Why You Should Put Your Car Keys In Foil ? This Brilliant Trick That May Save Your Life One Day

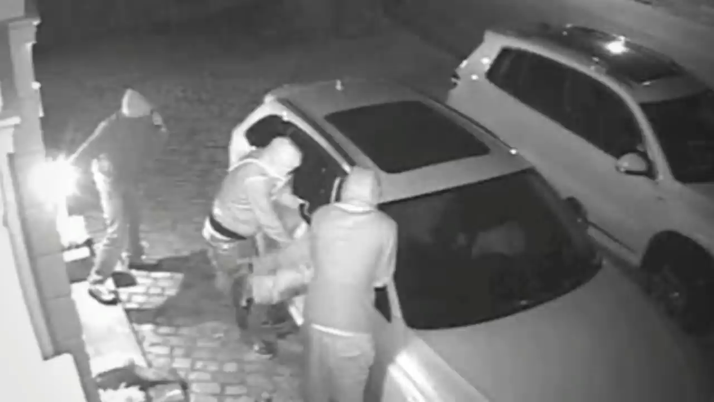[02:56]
security cameras showed how a pair of thieves used a relay device to copy the signal of a Mercedes key that was inside their home
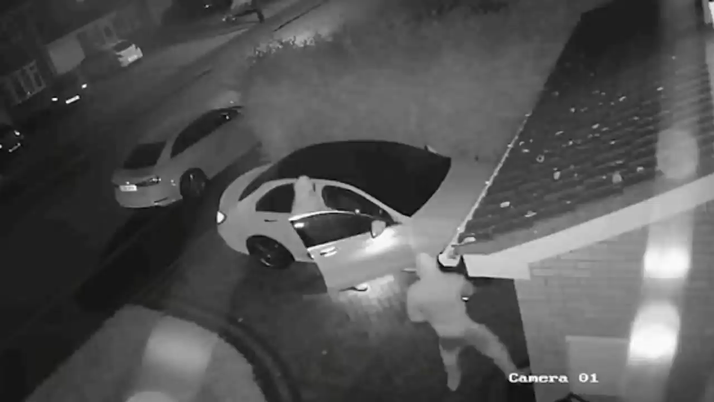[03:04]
They open the door sat in and drove off But how did they manage to break into a car without physically breaking in anywhere?
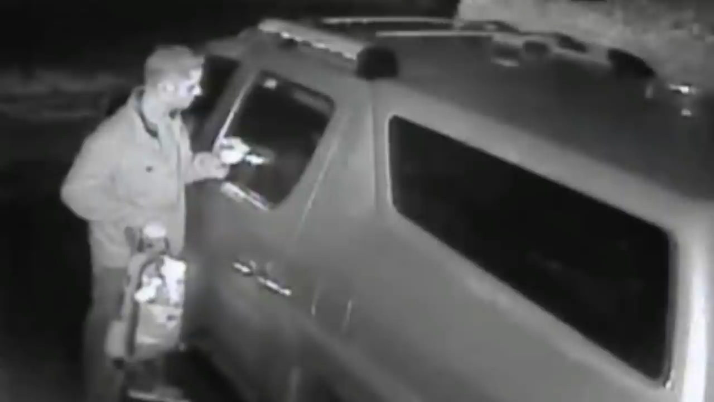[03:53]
up the signal from the key Located somewhere they suspect on the ground floor Strong enough to travel through walls doors Furniture and windows the signal is easily
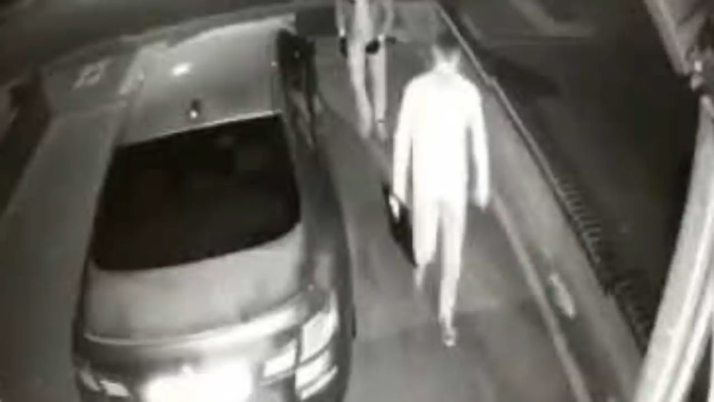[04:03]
caught by the first box which transmits to the second box held by the other thief The method is quick silent and easy the government agent had his own say on the theft guard knocks cyber technologies Moshe schlizel shared